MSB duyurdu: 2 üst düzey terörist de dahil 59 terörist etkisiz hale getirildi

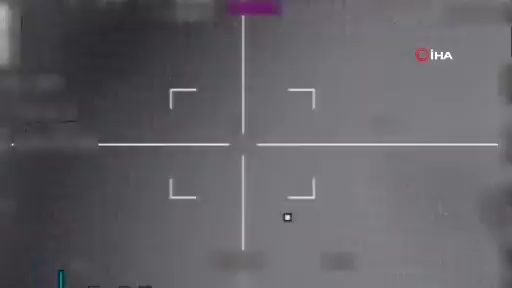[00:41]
2 numara tövmü ney. Gözde, Gözde, 1 numara.
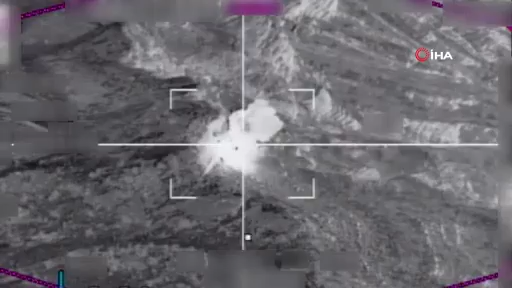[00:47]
Ayağı bölümden bir renk ete, ayağı köşesini yıza götür. Çok güzel. 11-11 numara anlaşıldı, beklemedeyiz.
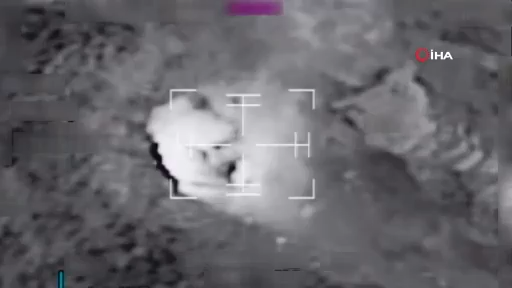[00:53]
Yavuz 2 numara için belir kapalı.
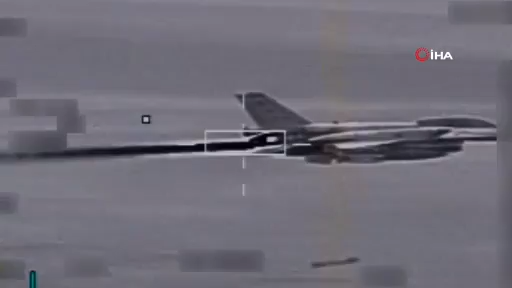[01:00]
Anlaşıldı, 2 uçak link kapalı.
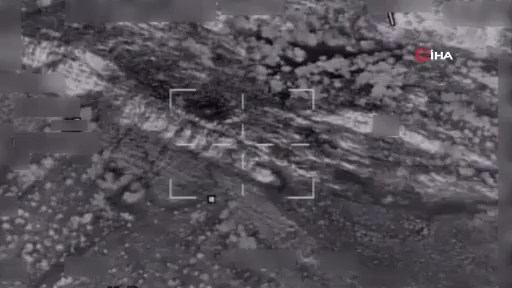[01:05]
Pass 4, 0, 1 numara sıkmışlar görüldü.